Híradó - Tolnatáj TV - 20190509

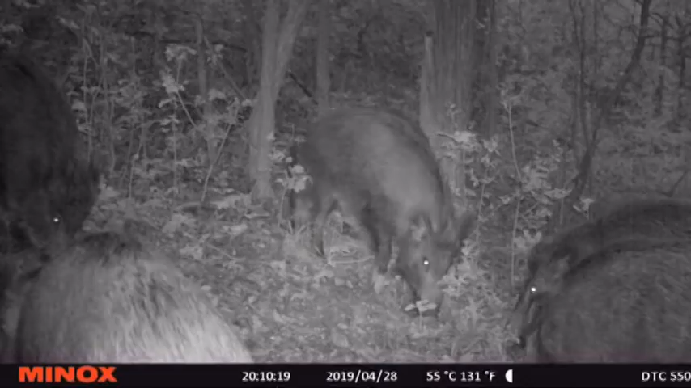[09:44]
Jó ízűen lakomáznak a vaddisznók ezen a felvételen.
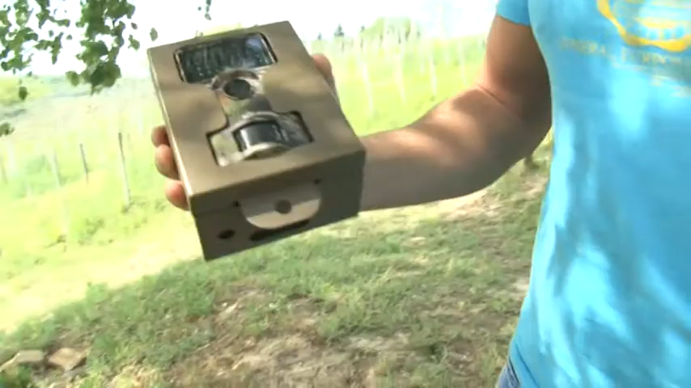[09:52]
Az éjszakai videót egy szexádi fotós készítette, a város határában vadkamerával.
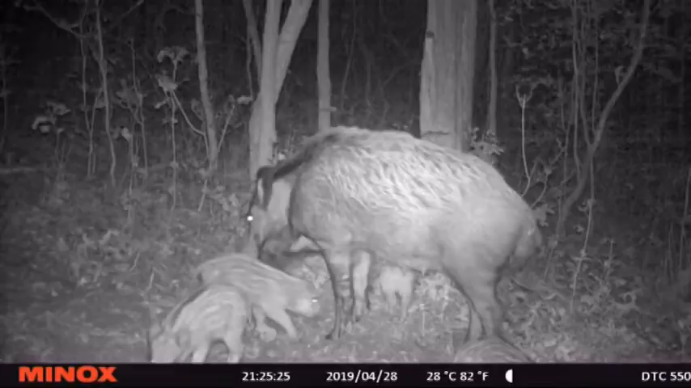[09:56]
A disznók alig néhány méter néha merészkedtek, a szöllőhegyi város rész emberek által sűrűn lakott részétől.